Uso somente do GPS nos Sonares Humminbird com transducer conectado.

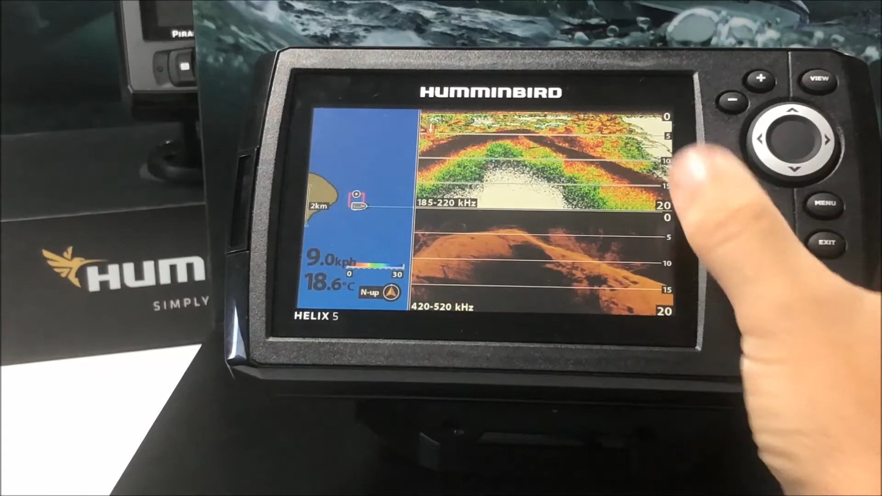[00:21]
On screen: water 18.6°C
Aqui, como está no modo simulação, ele ainda está aparecendo a imagem do fundo, mas na água você somente terá as funções de GPS funcionando no aparelho.